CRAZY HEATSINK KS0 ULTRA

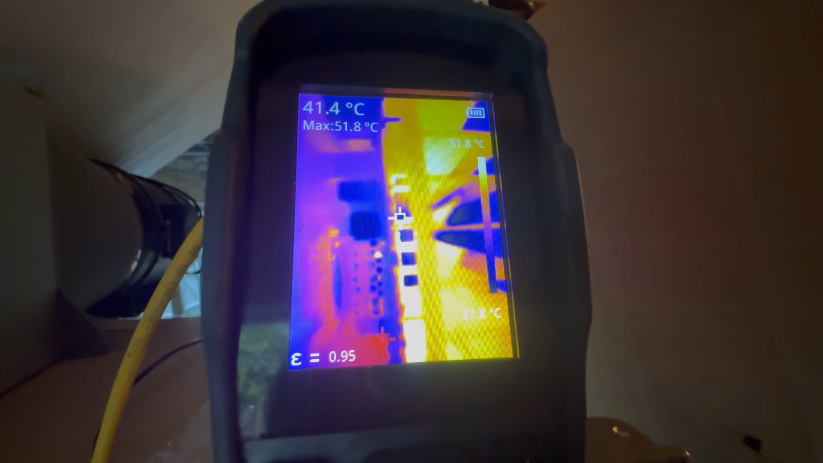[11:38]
On screen: spot 41.4°C, max 51.8°C, scale top 51.8°C
all right so we have 71 degree on the highest
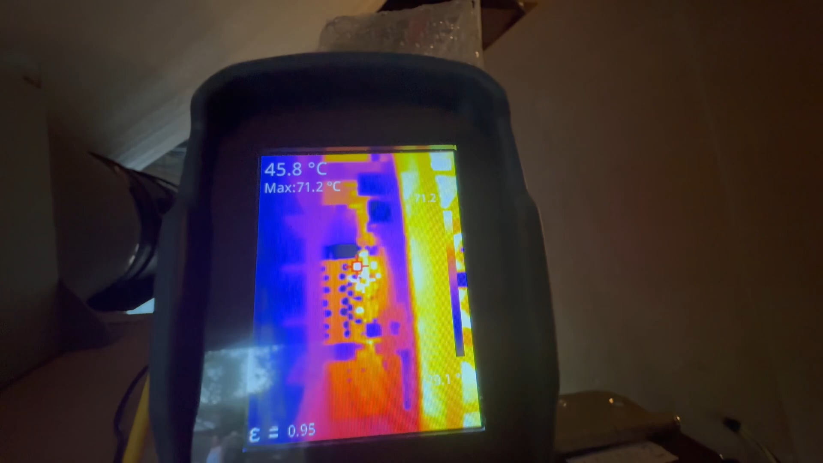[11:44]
On screen: spot 45.8°C, max 71.2°C
point so it is a little bit hot i think but
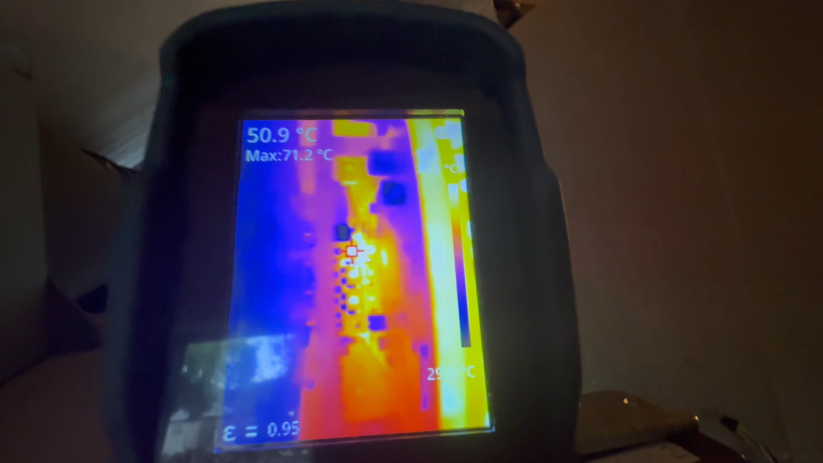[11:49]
On screen: spot 50.9°C, max 71.2°C
it's holding up pretty cool look at the block block it's kind of it's
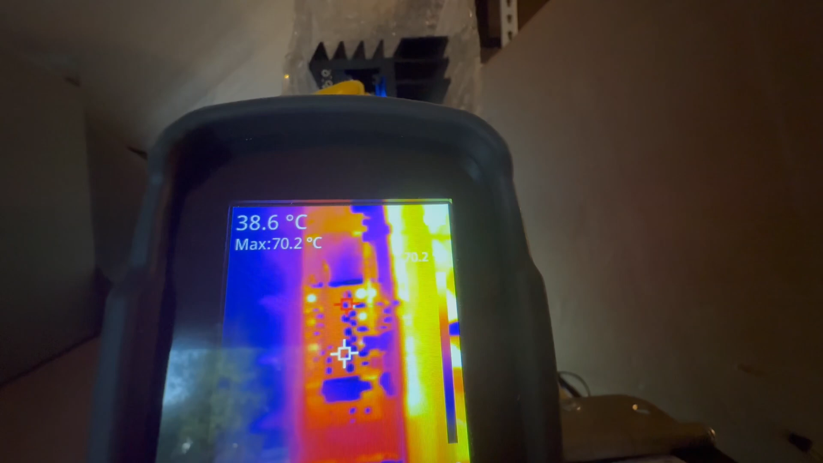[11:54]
On screen: spot 38.6°C, max 70.2°C
not that hot at all it's about 40 degrees on the copper block so really what's
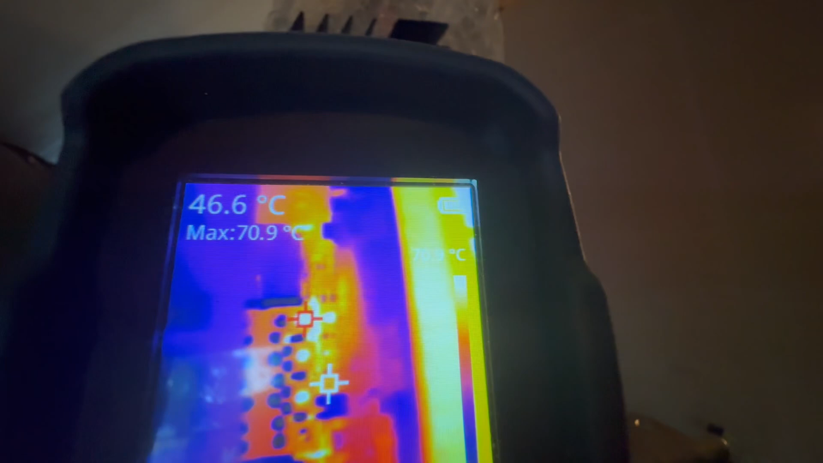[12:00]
On screen: spot 46.6°C, max 70.9°C
heating up there guys is something uh right under
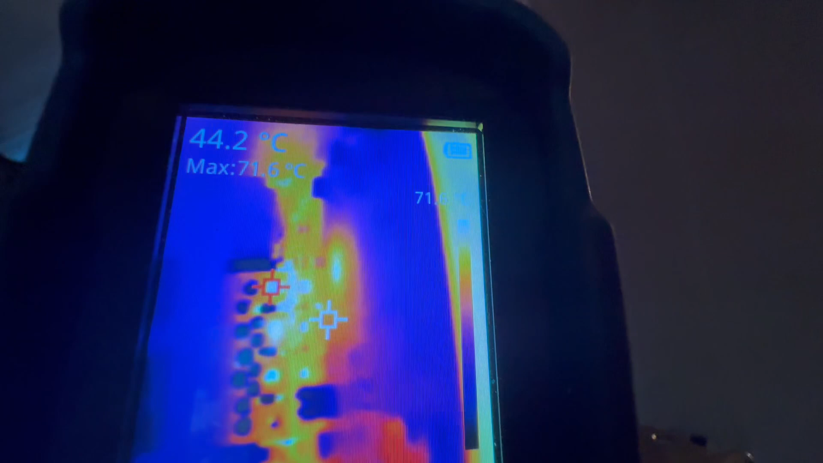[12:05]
On screen: spot 44.2°C
especially the upper upper the upper the upper musket getting pretty much hit up over there i don't know